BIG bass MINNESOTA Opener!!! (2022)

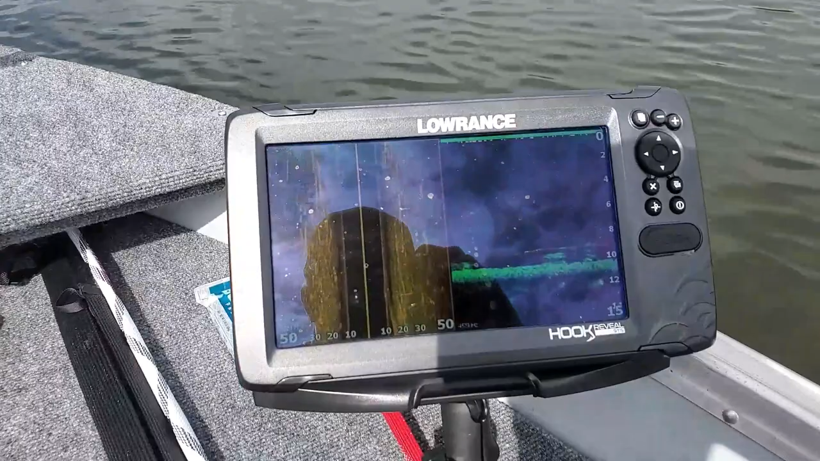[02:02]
Hook Reveal 9, which we're trying out.
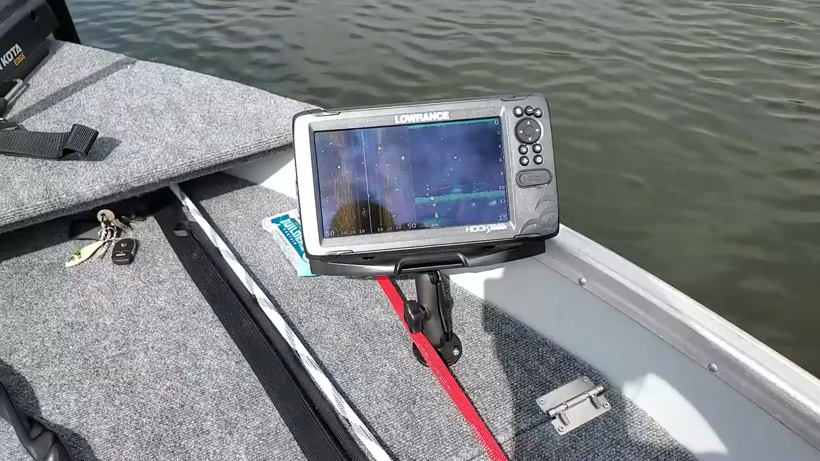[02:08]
I've used it a little bit earlier in the year for bluegill and crappie and things like that, and that works great. But yeah, I just wanted to show you guys kind of a little bit about the boat. We've got the trolling motor, the graph. Yeah, there's a little update for the boat as well. All right, guys.